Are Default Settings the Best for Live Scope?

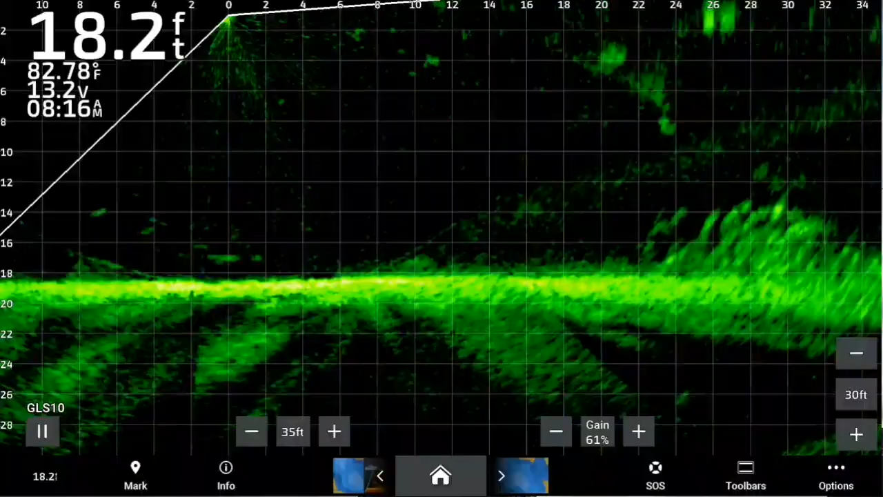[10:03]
On screen: depth 18.2 ft, water 82.78°F
there it is didn't even have to get into the pile
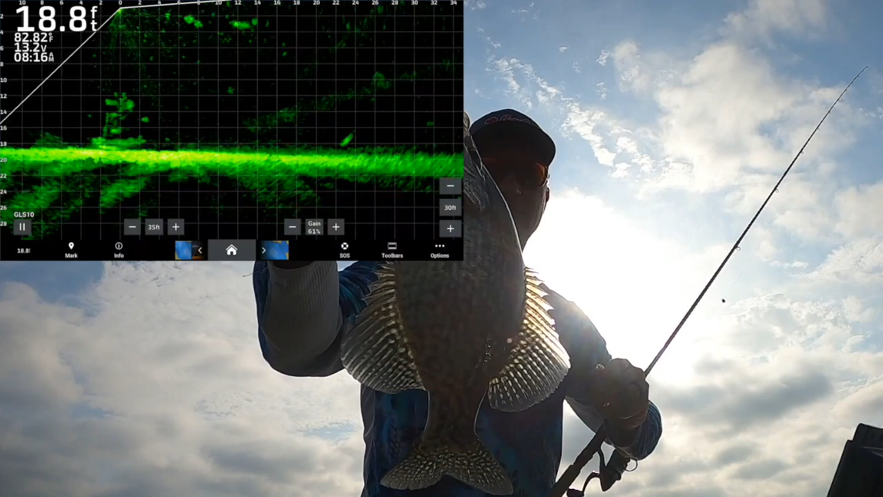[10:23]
On screen: depth 18.8 ft
good fish gumdrop check it out at three pound fishing dot com it's that simple and that was a horrible throw let's do that again they're not all perfect anyway this pile is loaded down we might just leave it look at that good drop good image
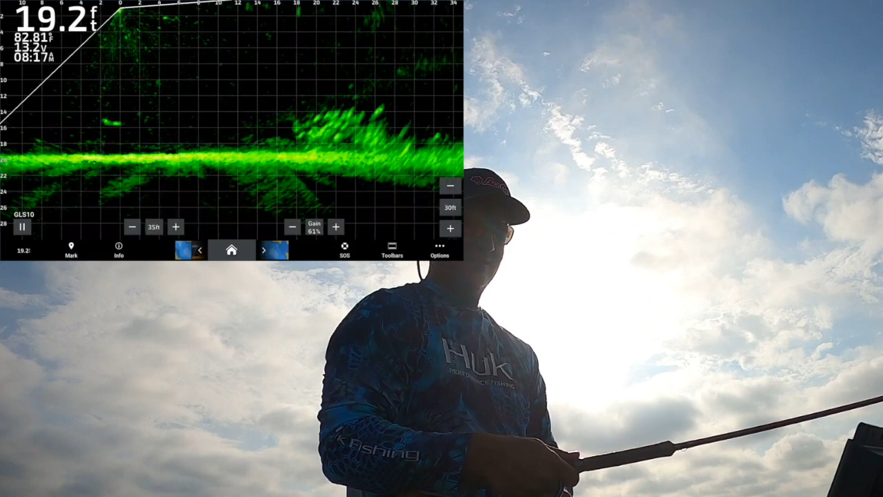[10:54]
On screen: depth 19.2 ft
good fish good fish
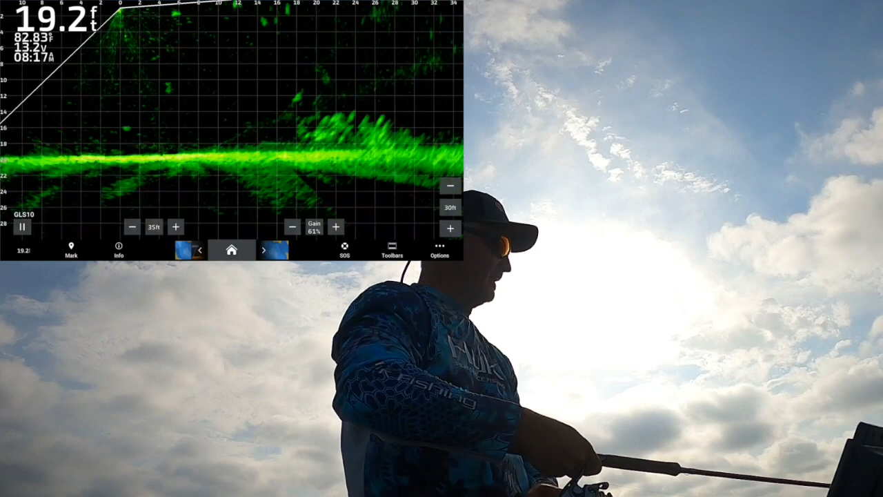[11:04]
On screen: depth 19.2 ft
and he got off let's set the hook a little harder matt like that right there let's get one more fish off this and we out the audi there he comes that's how to speed it up and there it is pro release anyway gumdrop freaking hot smoking hot